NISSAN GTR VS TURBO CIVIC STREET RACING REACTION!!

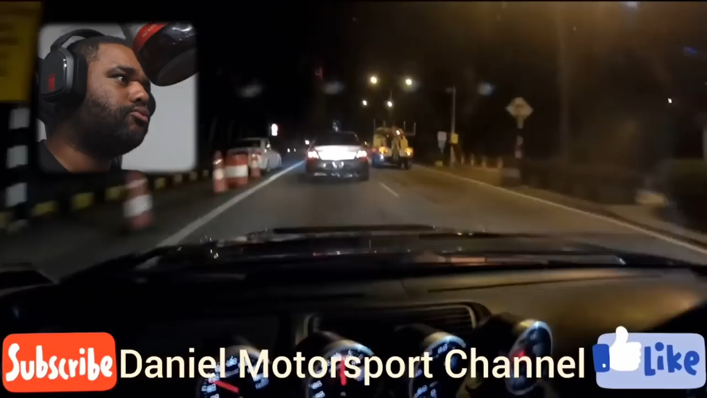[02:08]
Yeah. I mean, what car would I want to be in right now? Don't know. Don't know. It'd be the R45 and the Evo. Oh. Wow, look at the roads, man.
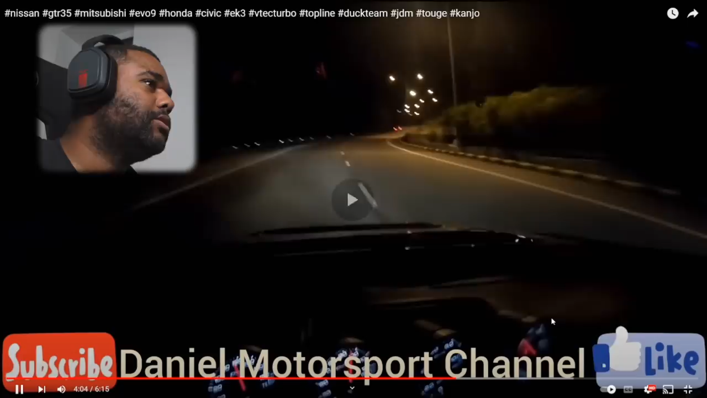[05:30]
Wow. Yeah, I told you, G-Char'll be back. Man, they're risking it. They're risking it for a biscuit, you know?